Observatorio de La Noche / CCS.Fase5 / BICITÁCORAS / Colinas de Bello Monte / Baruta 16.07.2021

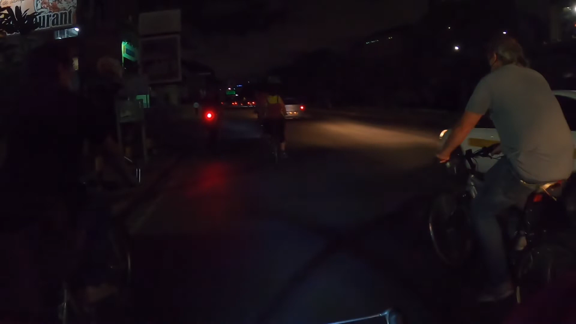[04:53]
Iluminan las luces de la autopista, ¿estás viendo? Y algunas no, aquí podemos observar, mira. Si se quita la luz,
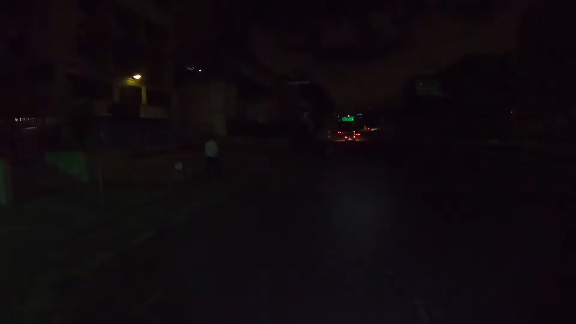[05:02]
propia, completamente oscura. Y la media luna que tenemos allá arriba. Exactamente.
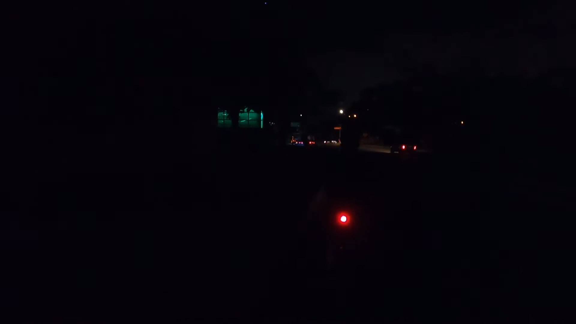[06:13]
Solamente vemos la luz, prácticamente no se ve la persona. A menos que tenga nuevamente luz privada.
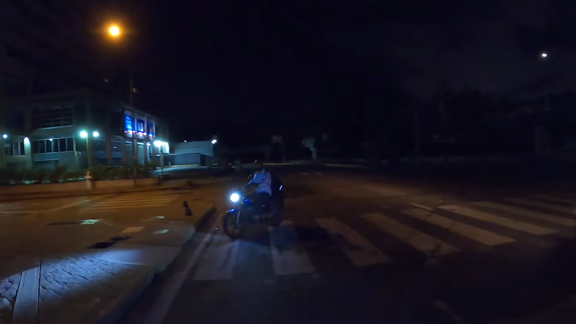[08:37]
Ni siquiera funcionan los semáforos. No hay semáforo. No, no hay.
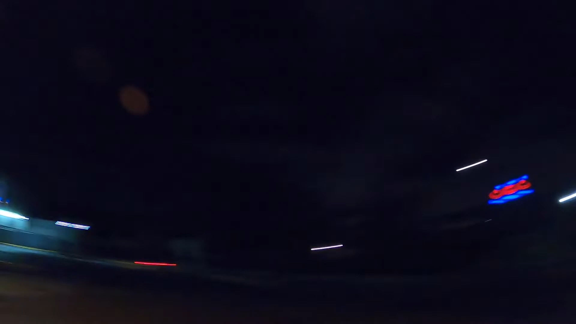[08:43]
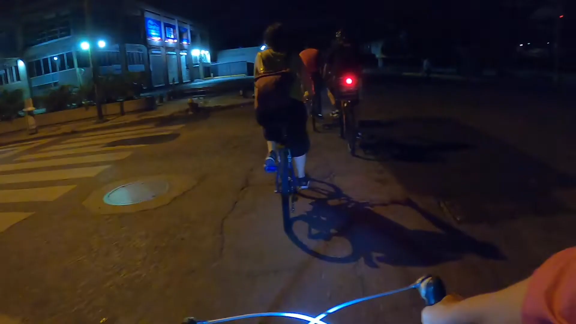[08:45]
No, este semáforo está fuera de servicio desde hace, ya va, no sé, un par de años quizá.
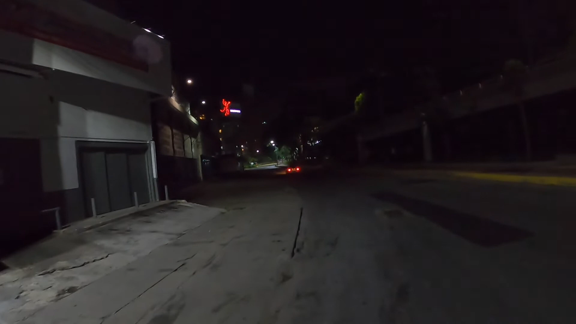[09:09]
para poder de alguna forma contrarrestar la oscuridad ausente del alumbrado público.
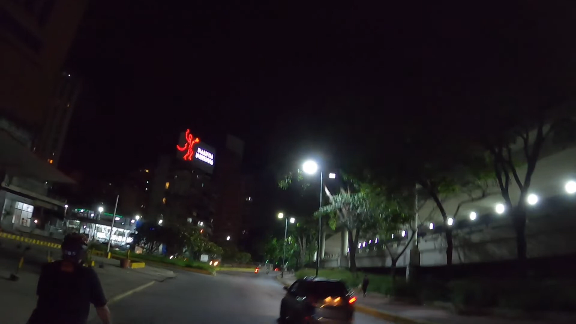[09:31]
luces pública funcionando, y de hecho son LEDs, alumbran muchísimo. Wow.
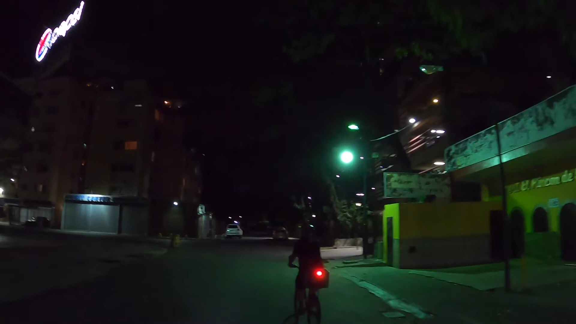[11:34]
Aquí sí funciona el poste, sin embargo está apoyado por por un faro, parece privado también. Sí.
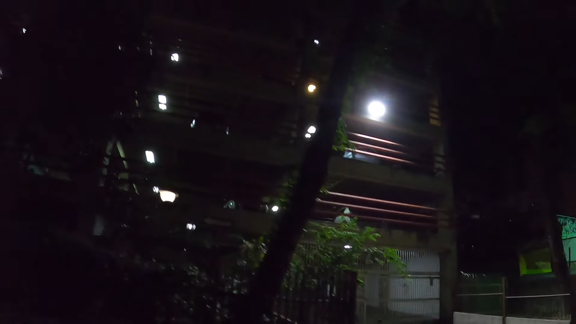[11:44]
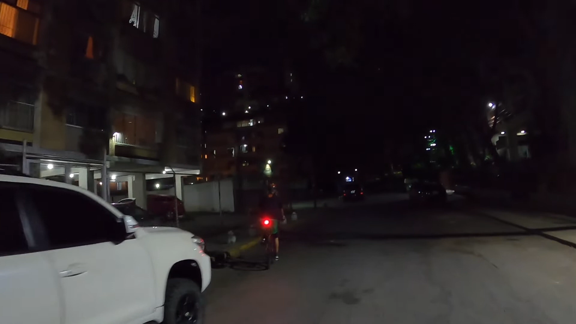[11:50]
Este edificio se llama Los Árboles.
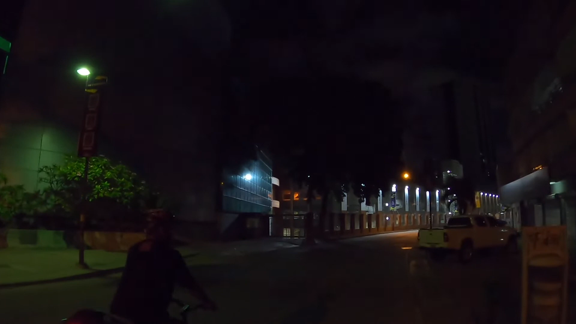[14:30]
Nuevamente un poste apagado, un poste de luz apagado. Y la calle iluminada, gracias a Vanesco. Este lado sí, fíjate. Este lado sí.
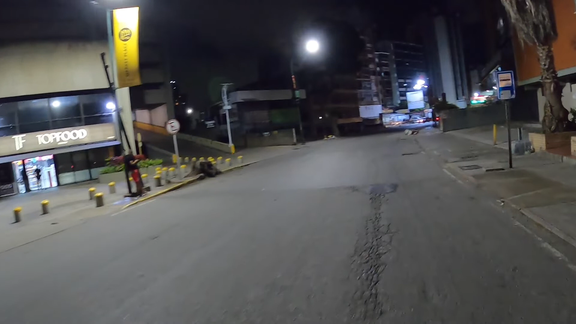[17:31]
Este edificio hasta Ojo de Gato tiene, mira ahí. Alambrado.
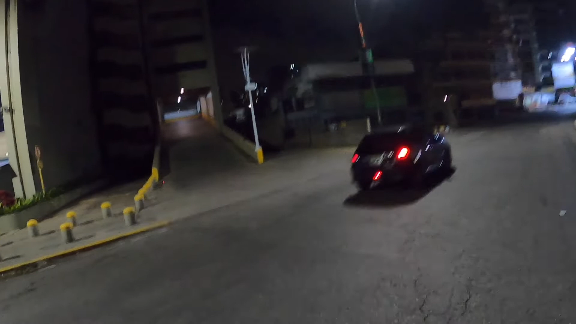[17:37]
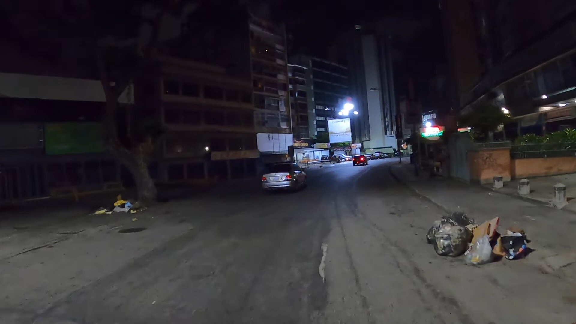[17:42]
Otra vez, mira, ¿ves? Dos postes apagados.
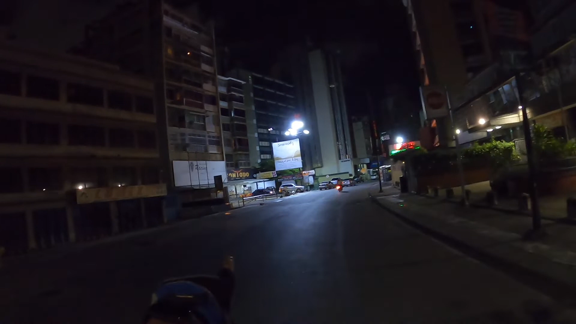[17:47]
Pero allá arriba, en el local, colocaron exageradamente luces.
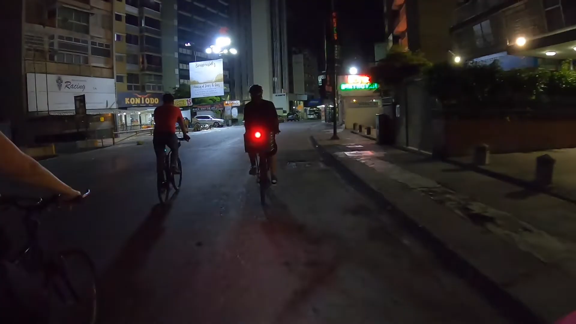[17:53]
Sí, además es la iluminación como de estadio propiamente, ¿no? Sí, tal cual.
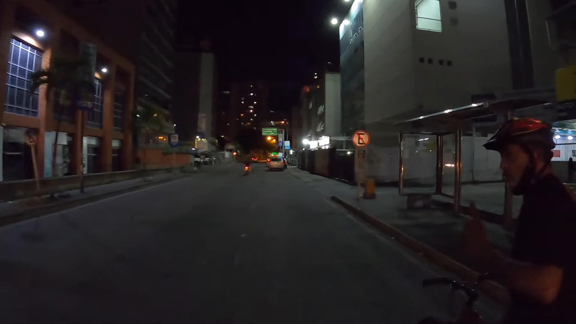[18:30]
Privado, pero se ve bastante iluminado. Los comercios, claro, porque hay un montón de comercios.
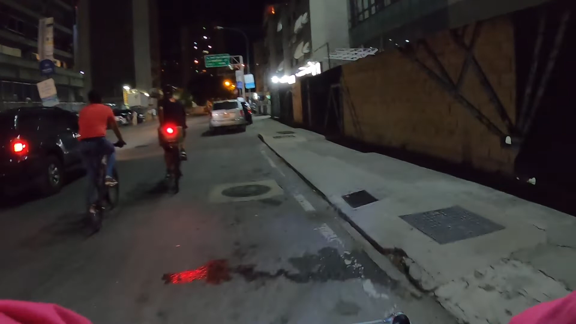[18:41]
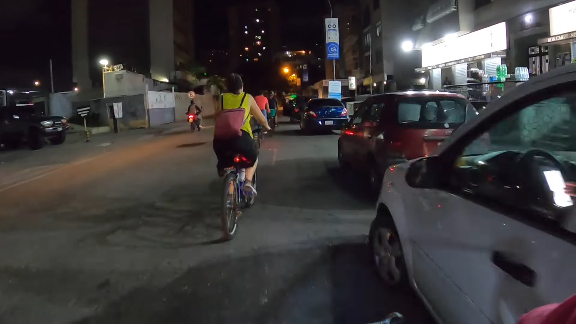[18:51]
Y a mí siempre me ha causado como algo de bulla este contraste de color entre las luminarias amarillas y las blancas.